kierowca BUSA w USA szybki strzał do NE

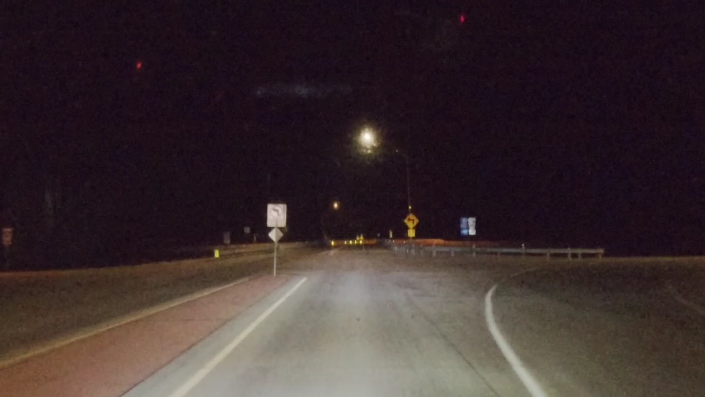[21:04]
Tu lepiej uważać, bo zobaczcie, ile odbojników nastawiane. Widocznie musiał ktoś mi tutaj zaliczyć już, nie?